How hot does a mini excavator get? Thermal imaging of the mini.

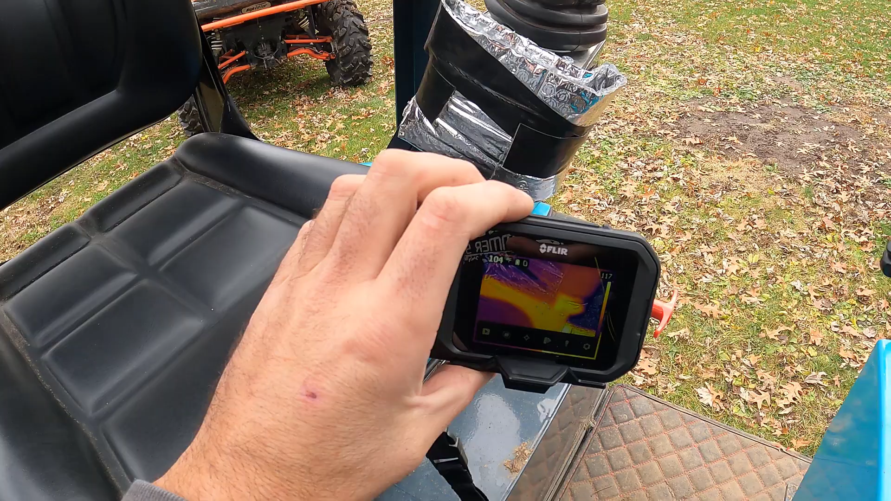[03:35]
it's 105 degrees which is kind of nice and toasty on today's temperatures but
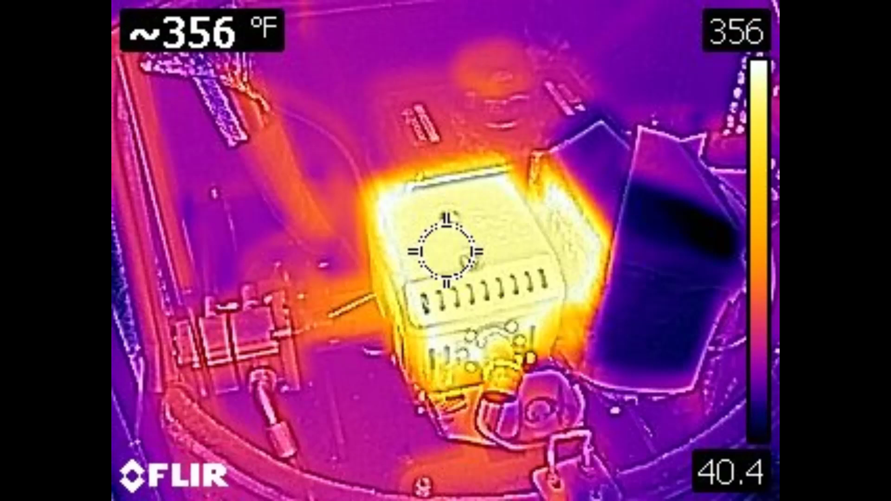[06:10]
On screen: spot 356°F
So, okay, well we're pretty, pretty leveled off at 356 degrees on the muffler.
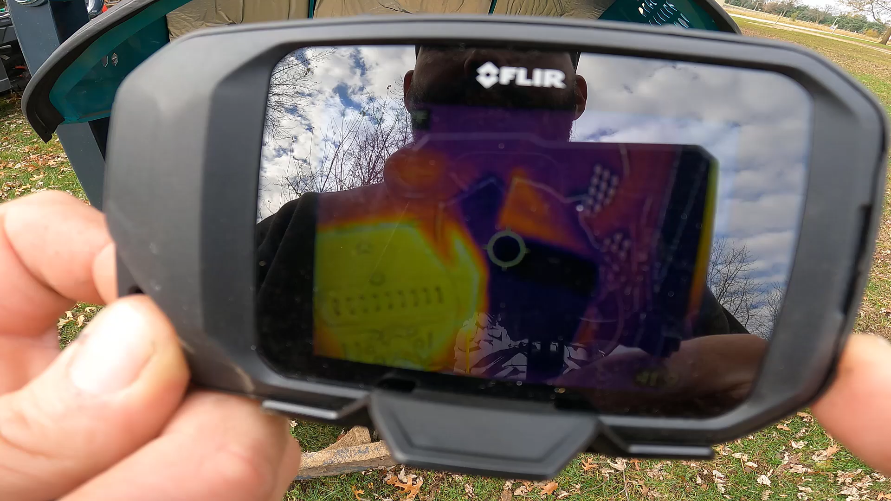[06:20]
Then if we point over here, that's already saying 55. That can't be right. I guess that shroud might be doing something.
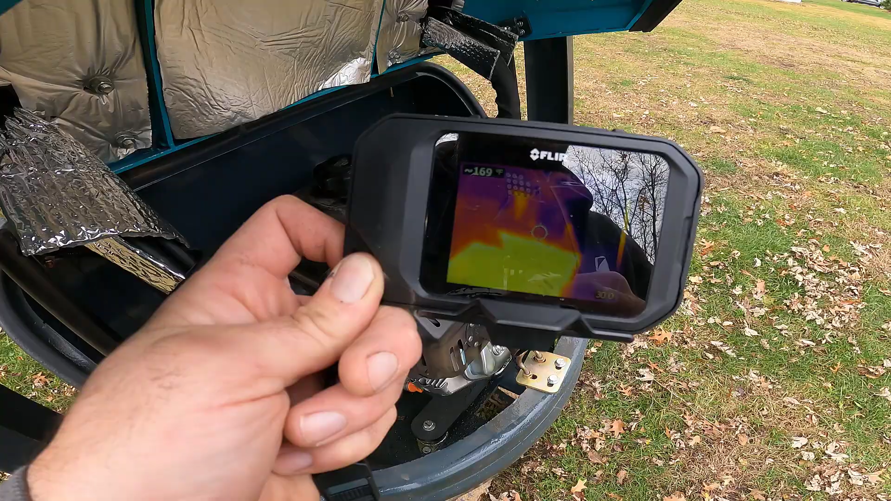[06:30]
Of course, that's saying 350 right there. Um, so let's take a shot of the air filter.
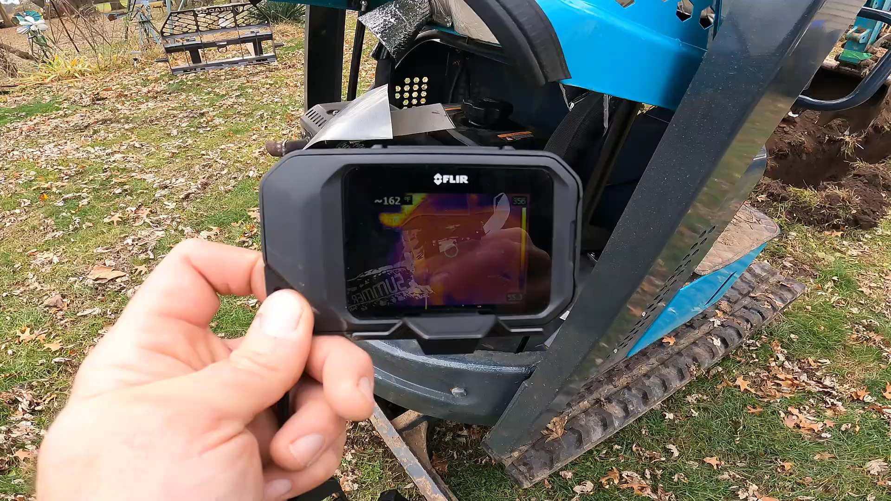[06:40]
Carburetor is 160 degrees housing.
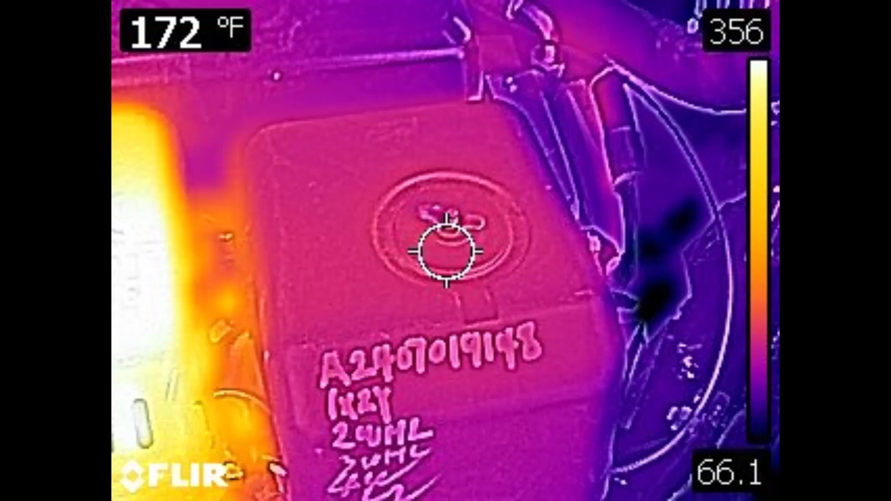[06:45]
On screen: spot 172°F
What's the carburetor? Uh, carburetor is 100.
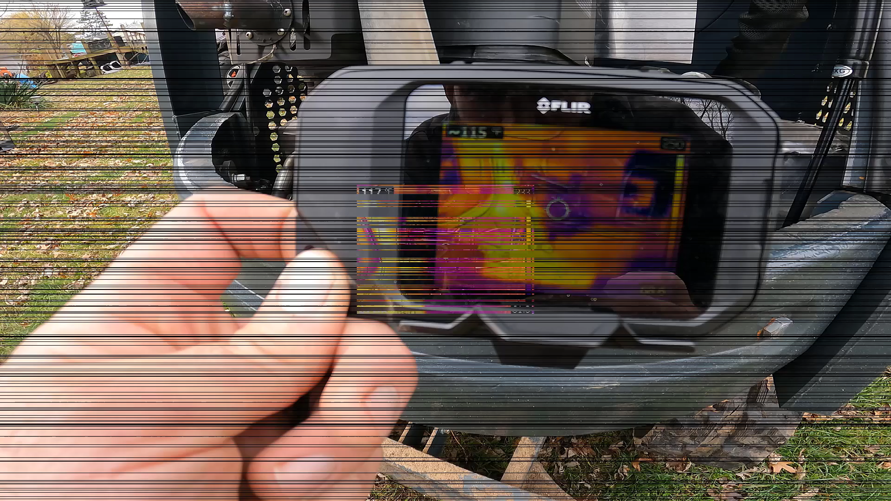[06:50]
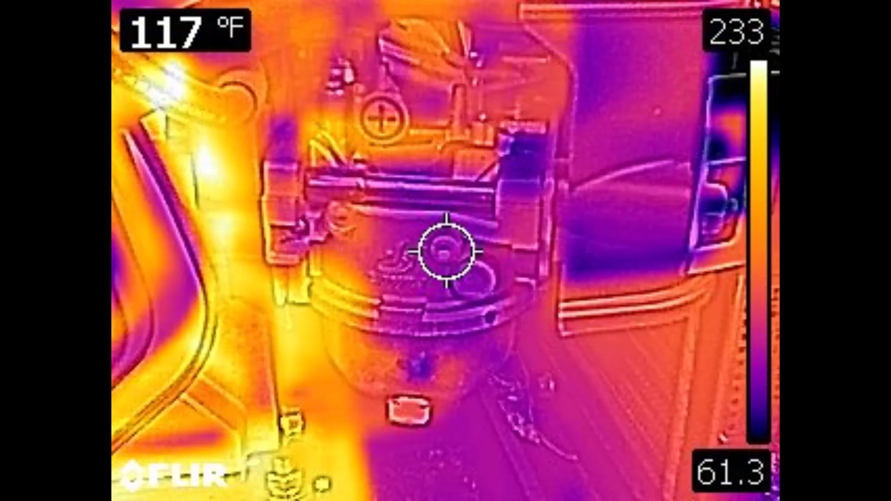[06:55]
On screen: spot 117°F
Carburetor is 118 degrees.
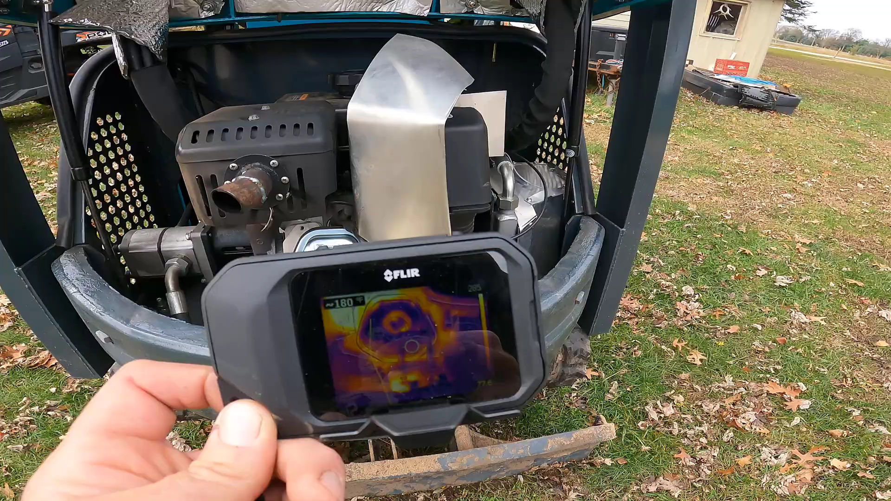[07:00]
So we must have some evaporative cooling from the gasoline going in there.
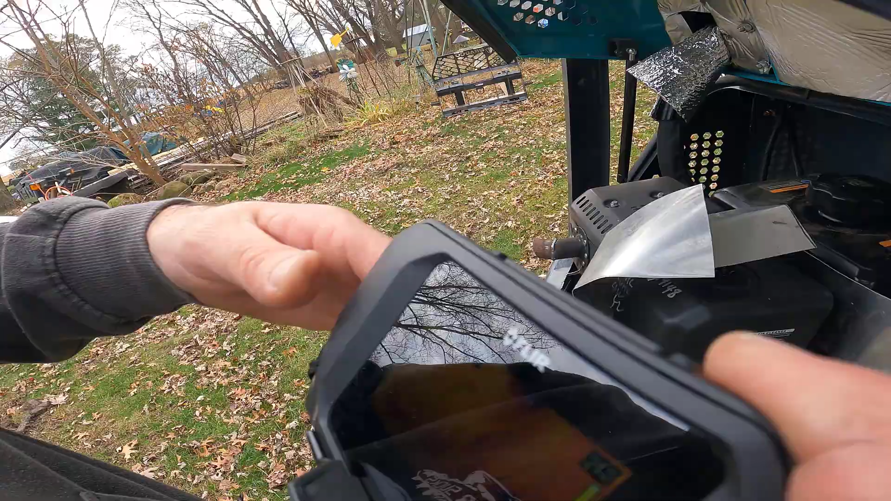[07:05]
Let's, uh, take that shroud out. That's too hot anyway.
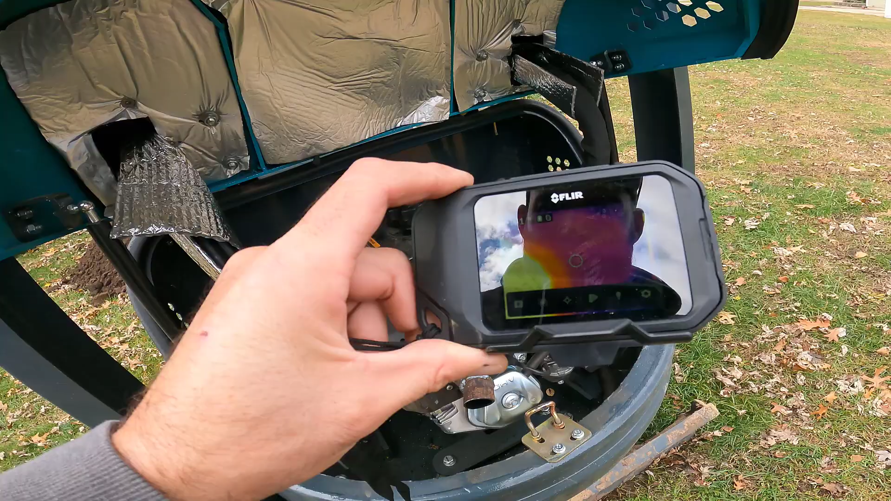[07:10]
So we're in the 200 degree range.
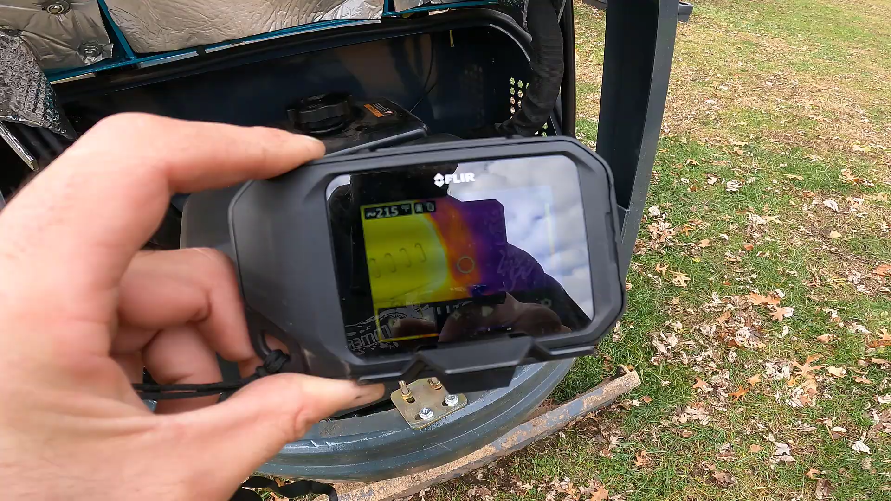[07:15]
With that cheap piece of tin in there.
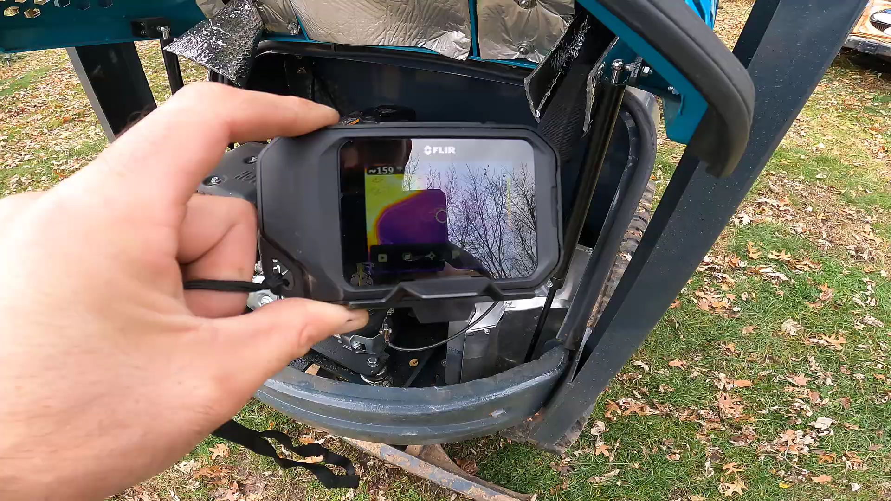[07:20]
So that tells me that I need to make that better. Uh, gas tank.